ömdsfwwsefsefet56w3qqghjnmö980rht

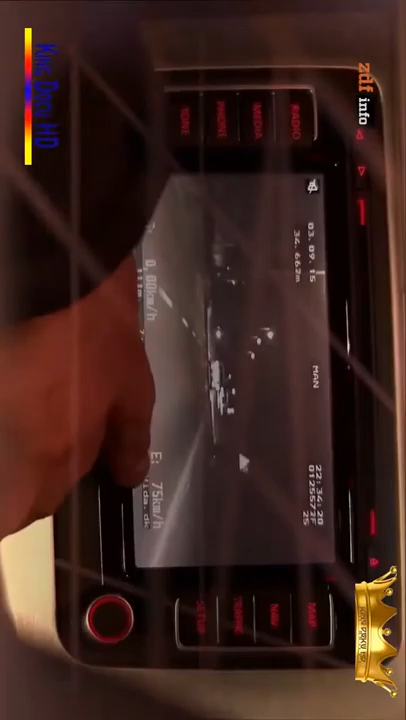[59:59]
Hier rechts sieht man 75 km/h, 80, 88. Er bremst.